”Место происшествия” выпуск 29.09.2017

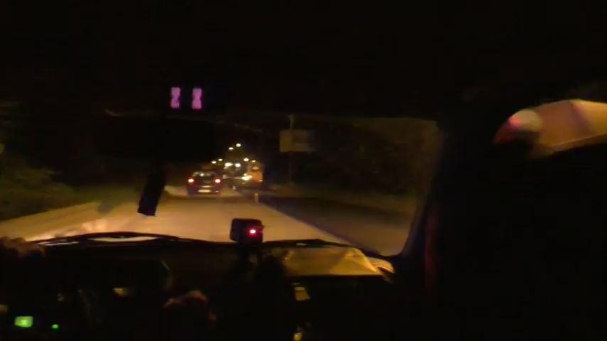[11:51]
улице Романа Ердякова сотрудники ДПС и общественники заметили девятку Несколькими минутами ранее на улице Физкультурников за ней гнались инспекторы, но водитель убежал